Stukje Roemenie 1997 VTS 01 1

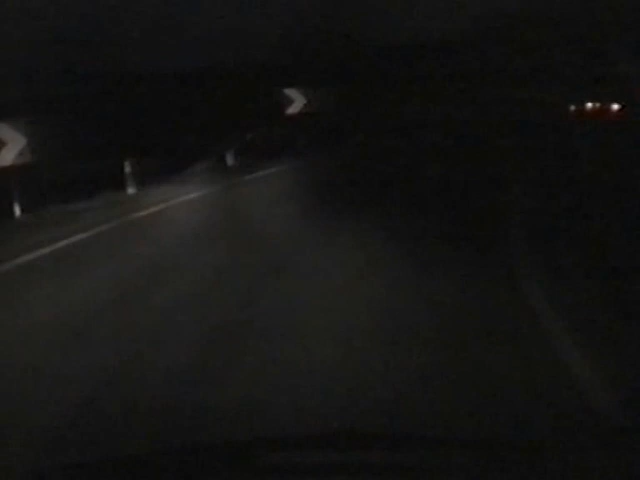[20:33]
zijn we toch nog binnen het schema. Binnen het rijschema binnengekomen. Einde afslag aan links.